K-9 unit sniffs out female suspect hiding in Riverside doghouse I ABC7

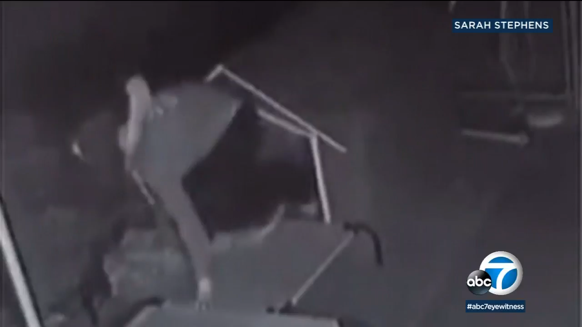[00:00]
A Riverside pursuit ended in an unlikely place, a doghouse. Police say the woman was a passenger in a stolen car and darted from police into a yard where a surveillance camera captured her trying to hide inside the doghouse.